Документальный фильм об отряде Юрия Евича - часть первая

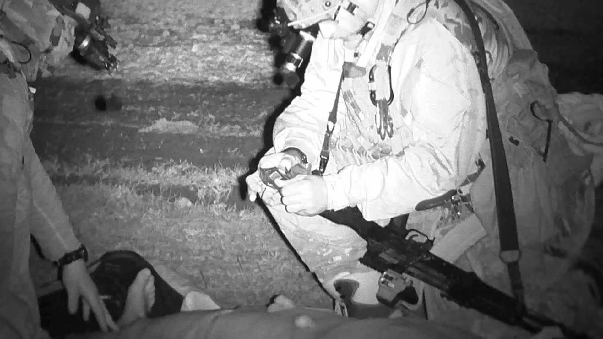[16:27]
потому что это позволяет уменьшить воздействие беспилотников, артиллерии, позволяет скрыть свои действия от противника. И поэтому подразделение нужно обязательно готовить работу в таких условиях.
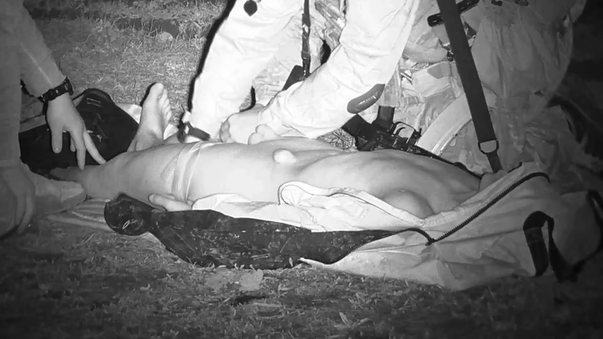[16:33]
Снабжать ночниками, обучать ими пользоваться. Вот, соответственно, это то, что вы видите сейчас, это момент отработки оказания медицинской помощи раненому в условиях плохой видимости ночью в приборах ночного видения.